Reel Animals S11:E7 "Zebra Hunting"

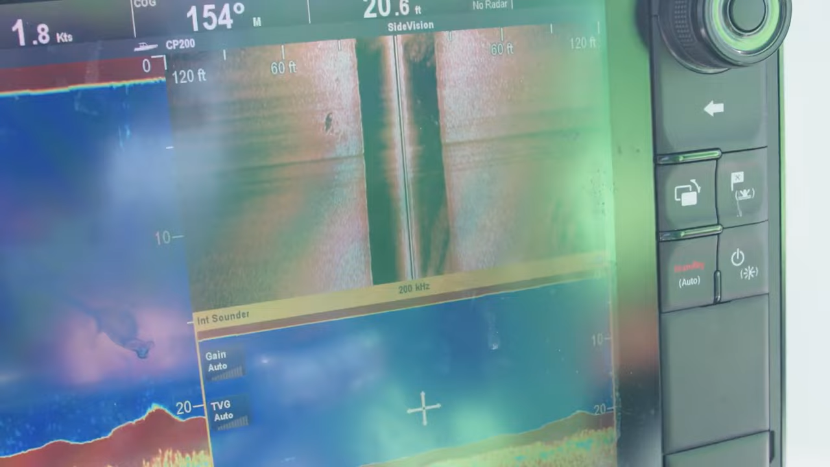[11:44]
We're fishing on some rocky bottom, rocks and ledges actually.